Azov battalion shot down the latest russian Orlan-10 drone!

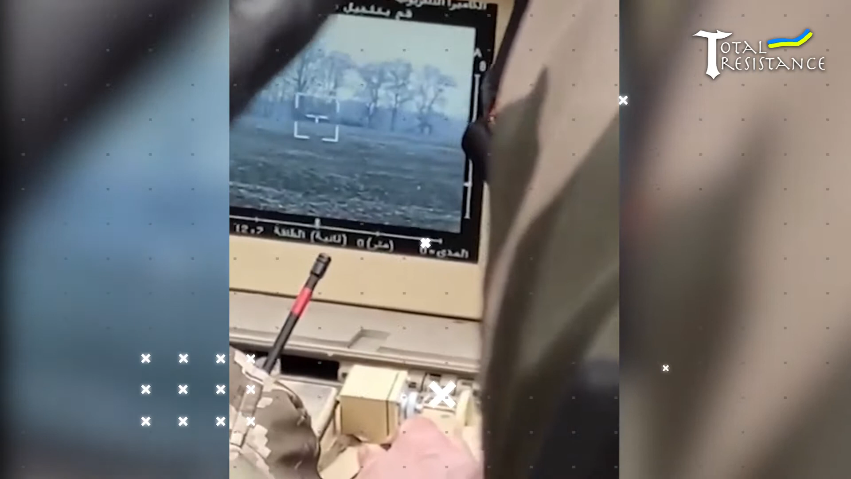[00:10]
as a result bmd-2 was neutralized and two t-64
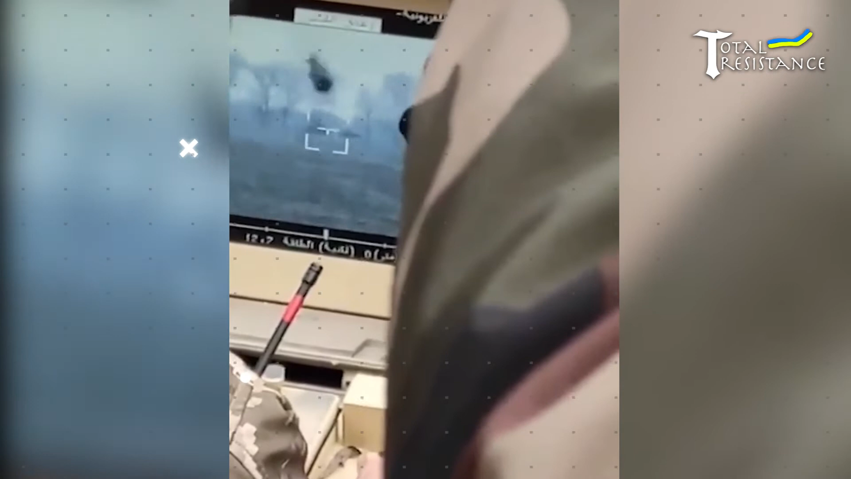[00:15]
tanks with a full set of ammunition and one 2m anti-aircraft gun were received
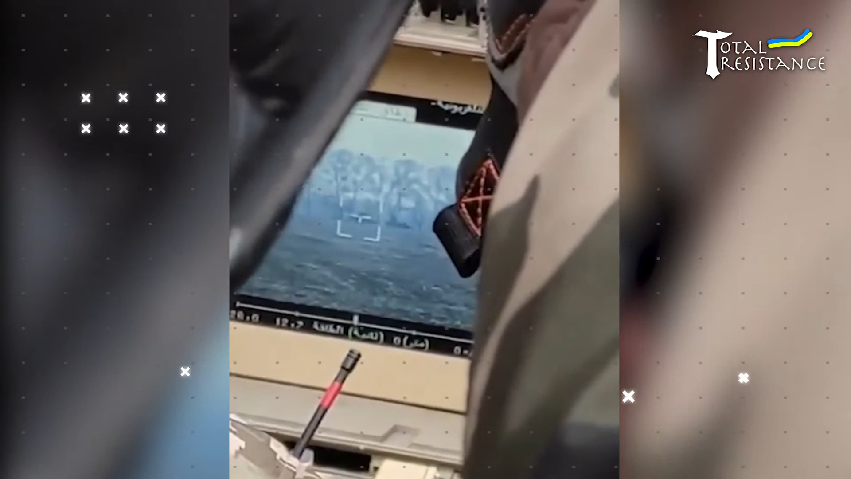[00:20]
as trophies according to military personnel preliminary information